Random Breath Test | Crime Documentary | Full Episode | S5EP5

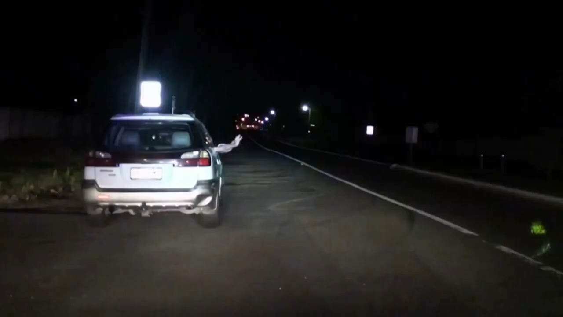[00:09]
Keep your hands out the window.
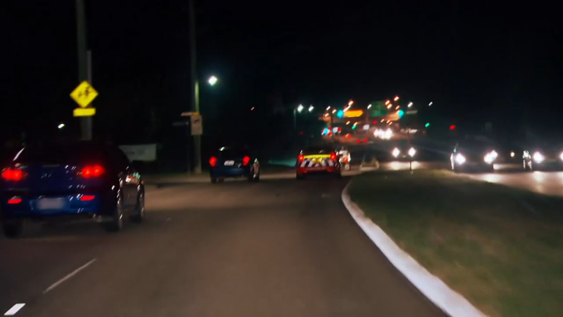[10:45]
Back on patrol, and it doesn't take the officers long to clock another suspect car. Yeah, stop that.
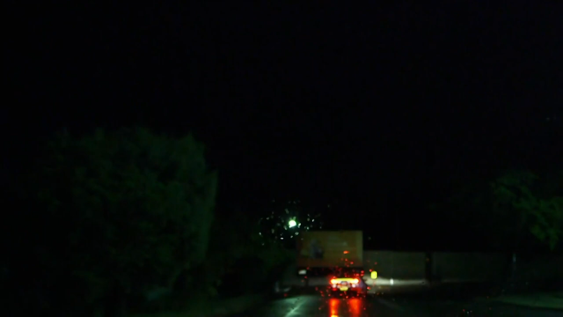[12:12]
trawling the back streets that the drink drivers know so well.
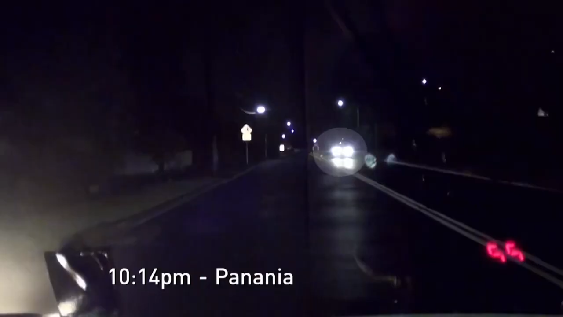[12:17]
Through the rain, they pinpoint a ute. He looked
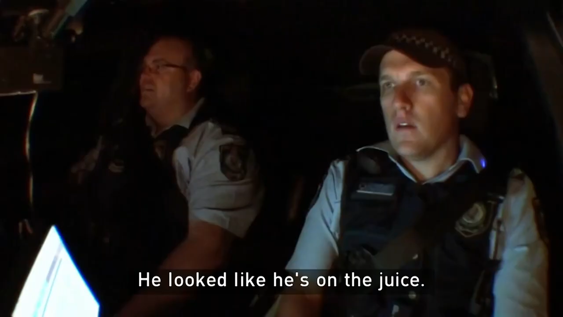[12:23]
like he's on the juice. Just gonna go for that ute, it just went by us.
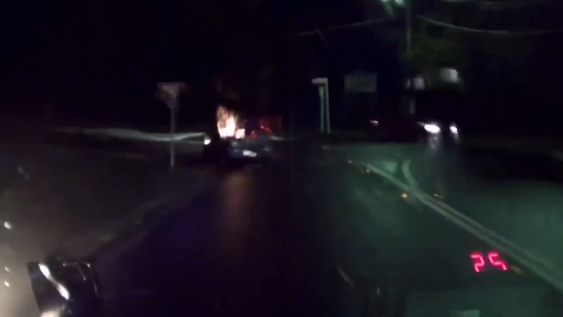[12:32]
Left, left, left, and then first left. First left? First left, just up here. Just here.
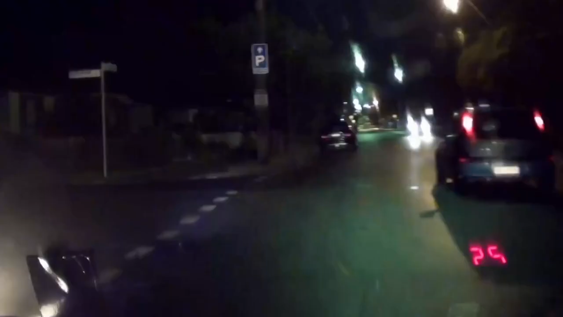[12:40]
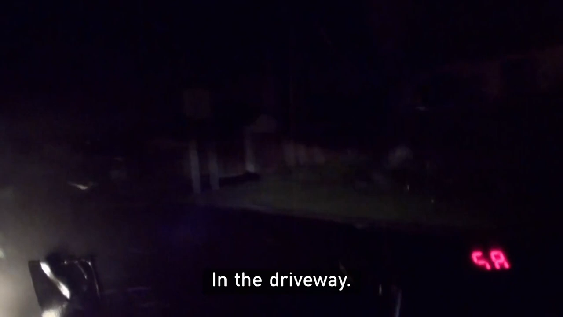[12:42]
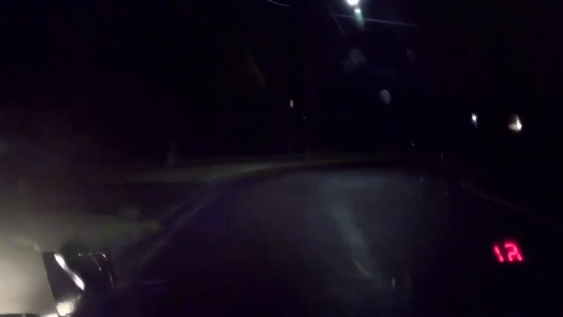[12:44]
In the driveway. Just in here.